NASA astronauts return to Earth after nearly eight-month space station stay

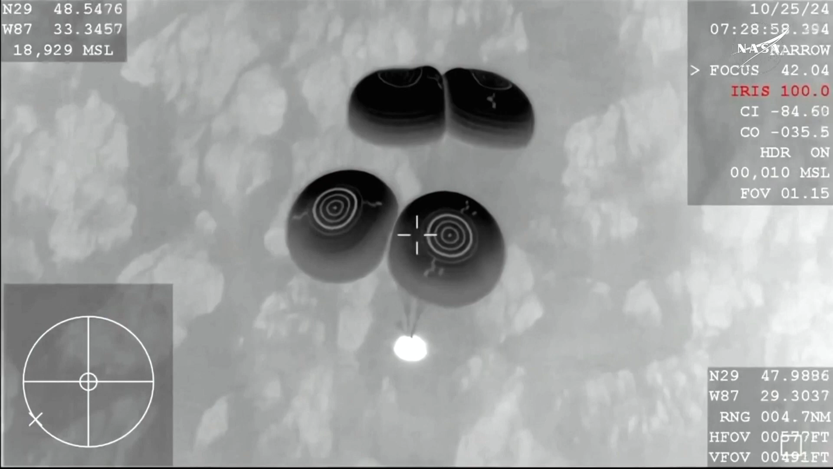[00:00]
Like we said before, the capsule's going about 15 or 16 miles per hour.
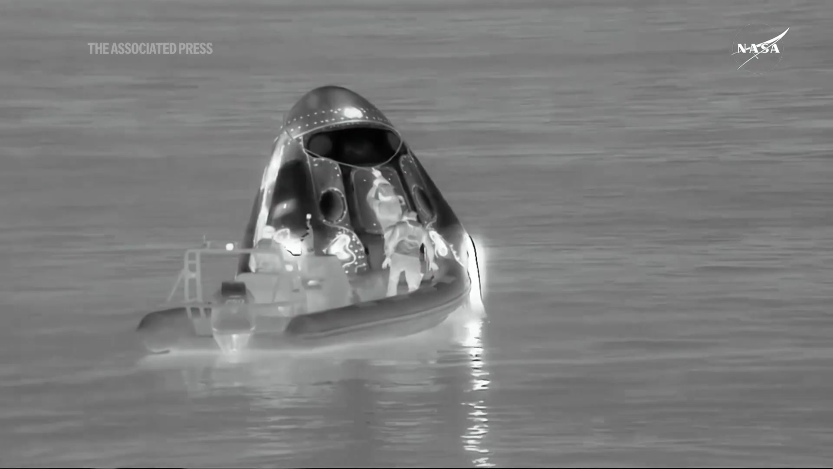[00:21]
as you can see there, around the Dragon capsule. And then that nest will translate toward the camera that we are looking from now.